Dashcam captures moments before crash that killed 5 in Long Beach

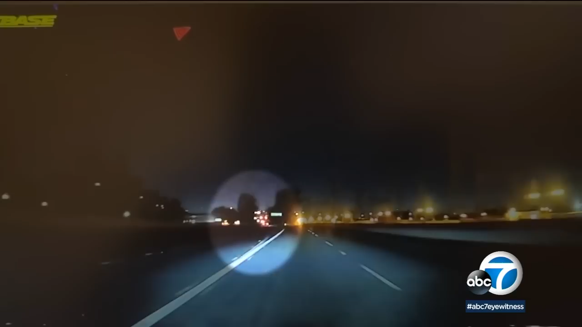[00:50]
It ends up crashing head-on into the attenuators. The car was fully engulfed in flames. Two of the victims were 15 years old.